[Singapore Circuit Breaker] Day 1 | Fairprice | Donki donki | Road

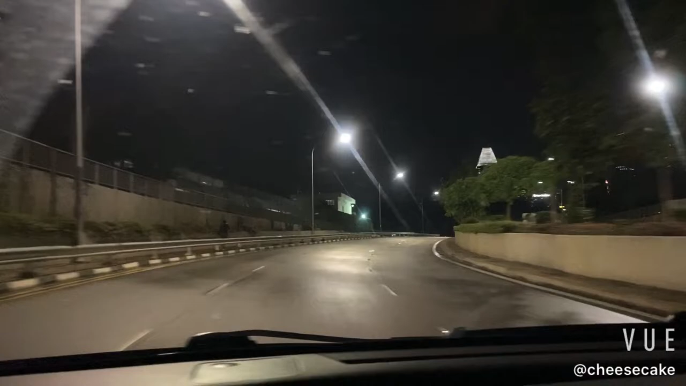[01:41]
services there's no reason for them to find for people to help them and in the city area there's much more less car compared to auto's neighborhood area and you can see the it's pretty empty it's very easy to drive as well